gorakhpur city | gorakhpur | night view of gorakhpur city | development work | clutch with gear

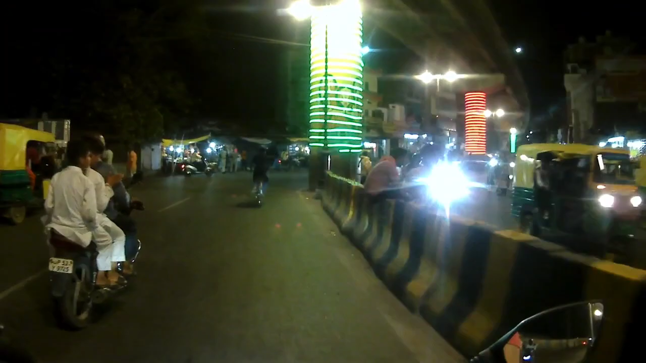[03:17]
और इसी के साथ साथ इधर एक आप देखिए ऑरेंज या सैफ्रॉन लाइट आप कह सकते हैं, उस तरह का लाइट लगाया हुआ है।
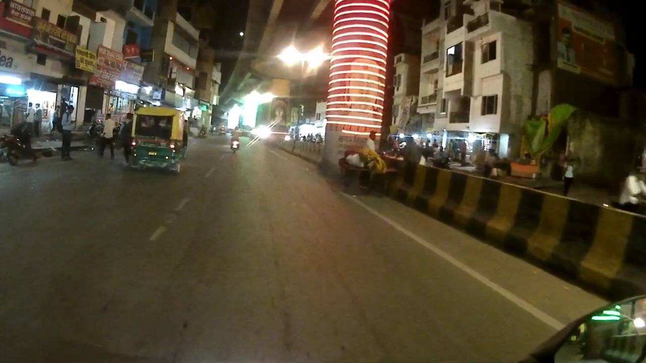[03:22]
इस पर काफी अच्छी अच्छी पेंटिंग्स बनी हुई है, शंकर भगवान है, गोरखनाथ भगवान है, तो इस तरह की। और ये देखिए फिर यहाँ पे व्हाइट लाइट है, तो इधर भी कुछ तिरंगे की तरह फिनिश देने का काम किया गया है।
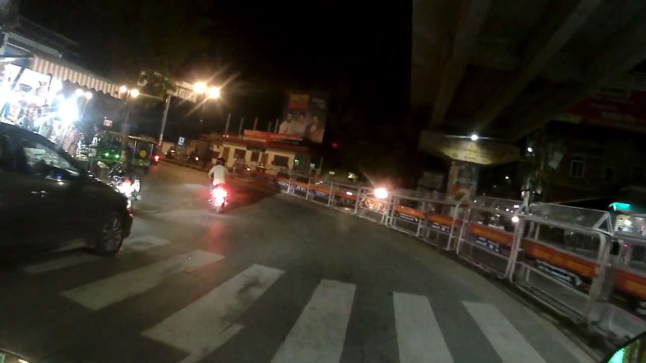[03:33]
तो अब मैं लेफ्ट साइड मुड़ चुका हूँ धर्मशाला बाजार चौक से,
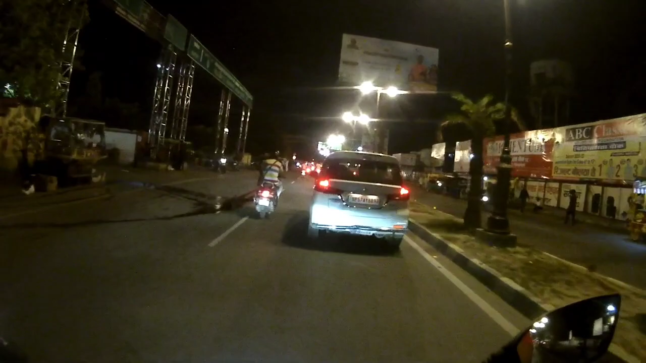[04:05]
फाइन से आपको तोड़ा जाएगा, तो रूल ना तोड़े आप।
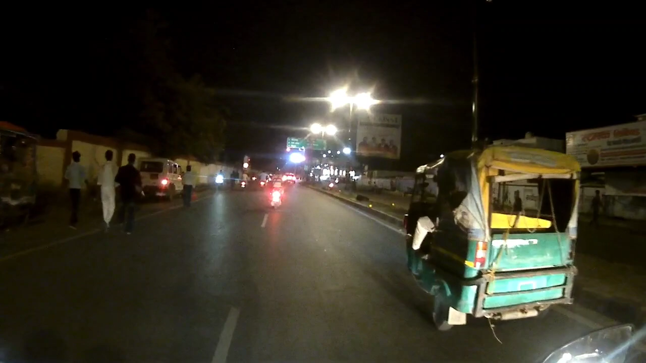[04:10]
स्क्रीन वगैरह भी यहाँ पे लगा दिया गया है जिसपे सेफ्टी रूल्स के बारे में आपको बताया जाता है। तो फिलहाल रेड लाइट है, मैं रुक जाता हूँ, उसके बाद कंटिन्यू करूँगा।
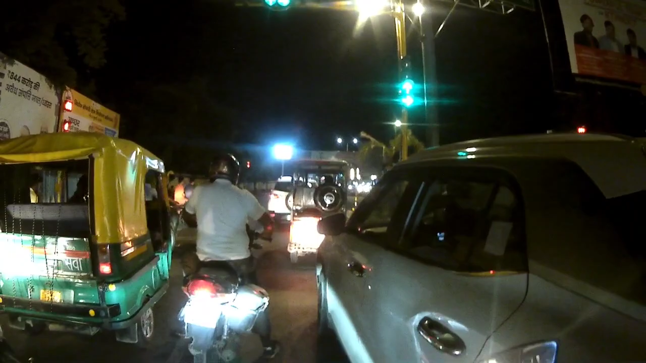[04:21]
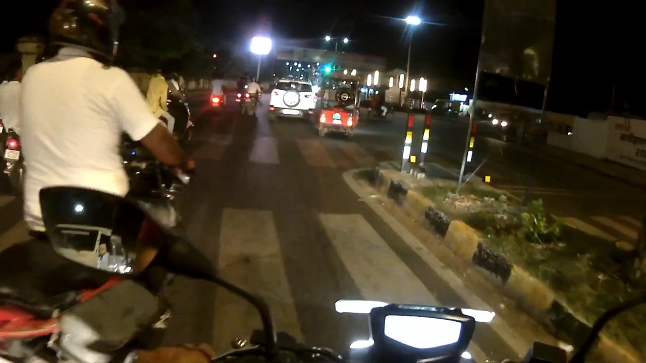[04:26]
तो क्रॉसिंग खुल चुका है, ग्रीन लाइट हो चुकी है,
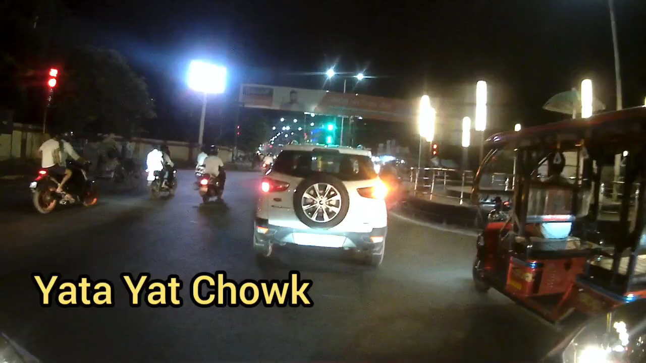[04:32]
हमें मुड़ना है राइट साइड, यातायात चौक इसे कहते हैं।
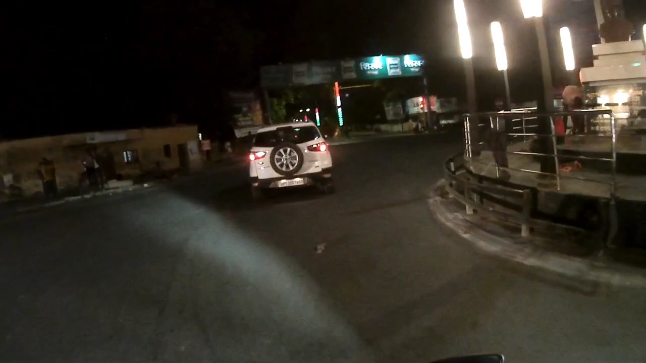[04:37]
आप देख सकते हैं इसे यातायात चौक कहते हैं, और काफ़ी खूबसूरत लग रहा है भाई।
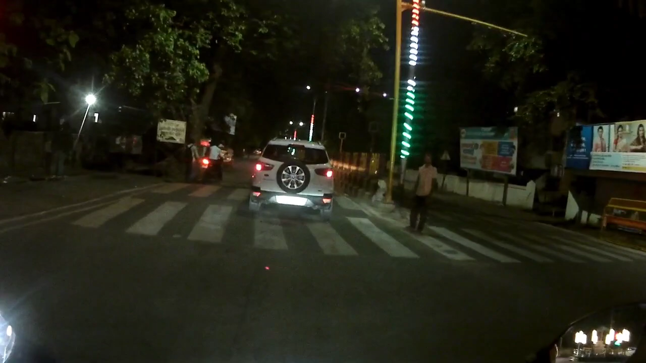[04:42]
रात में ज़्यादा अच्छा लग रहा है दिन के मुकाबले, क्योंकि दिन में शायद भीड़ भाड़ ज़्यादा रहती है तो वो लुक नहीं आ पाता है।
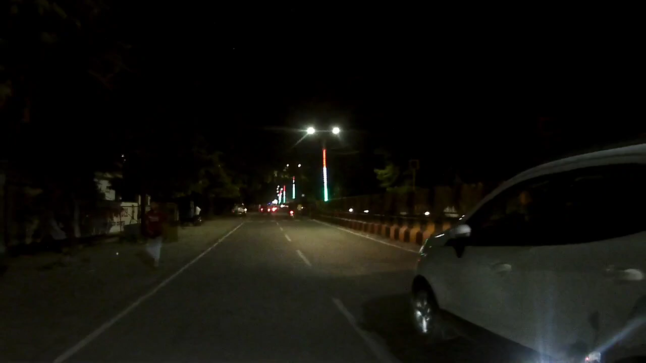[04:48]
फिलहाल इधर भी आप देख सकते हैं ये झंडे, हमारा जो शान है तिरंगा, उसके कलर में यहाँ भी जो है पोल्स को
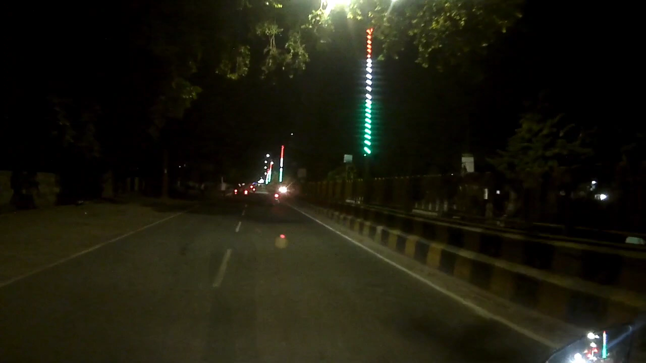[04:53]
LED लाइट से पूरा सर्कुलेट किया गया हुआ है।
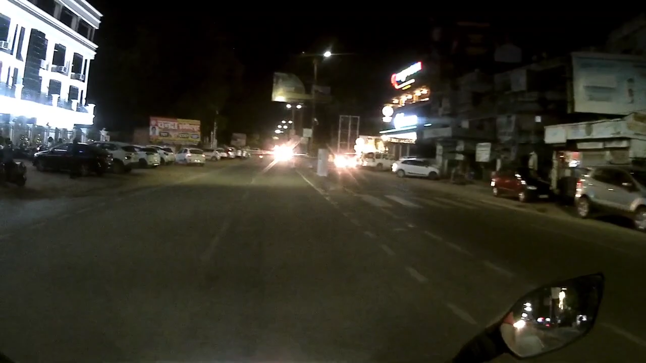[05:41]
ये होटल है पार्क एजेंसी, एंड राइट साइड में ये वेस्ट साइड है टाटा का,
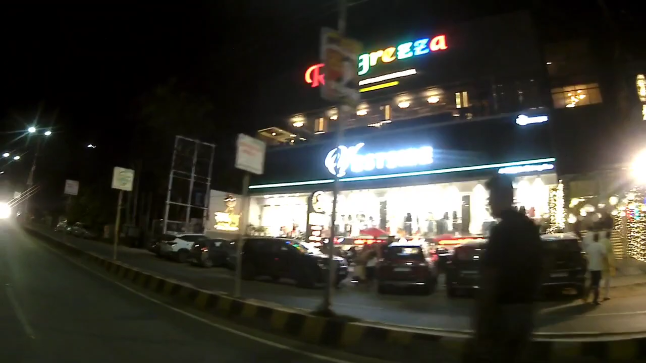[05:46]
और ऊपर रंगरेजा रेस्टोरेंट है, काफ़ी बेहतरीन रेस्टोरेंट है। जो लोग गोरखपुर से या जो लोग गोरखपुर विजिट करते हों आसपास से, वो ज़रूर इस रेस्टोरेंट में एक बार आएँ, आपको काफ़ी अच्छा लगेगा। यहाँ मैं आ चुका हूँ यूनिवर्सिटी चौक पे,
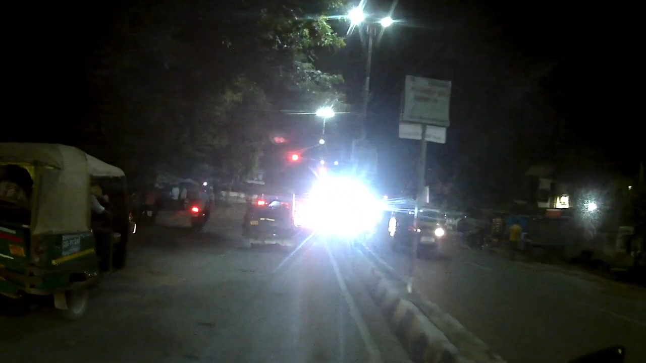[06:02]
और यहाँ पे भी लगा हुआ है रेड लाइट, सो वी शुड स्टॉप हियर जब तक ग्रीन लाइट ना जल जाए।
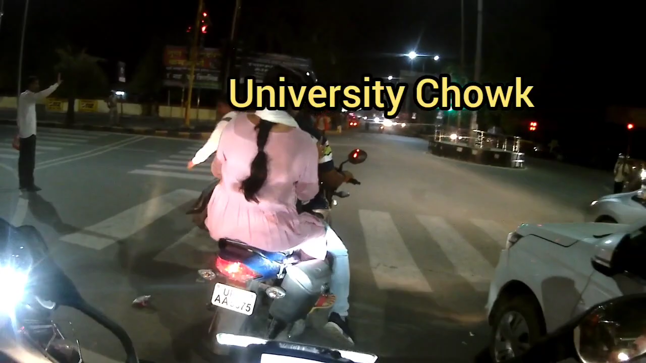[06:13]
तो सिग्नल हो चुका है खाली।